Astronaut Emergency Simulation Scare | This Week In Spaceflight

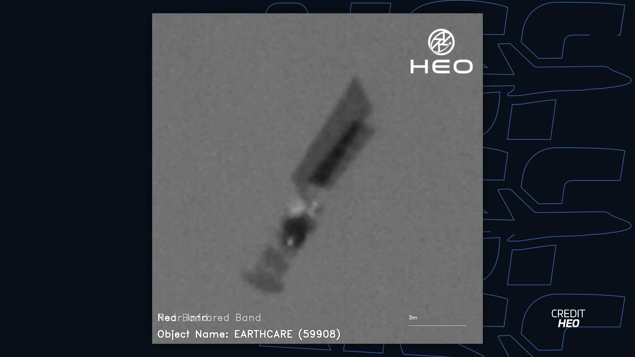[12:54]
This Earth observation satellite, developed jointly by ESA and JAXA, recently launched on a SpaceX Falcon 9 rocket from Vandenberg and is now healthy and undergoing its commissioning phase ahead of operations.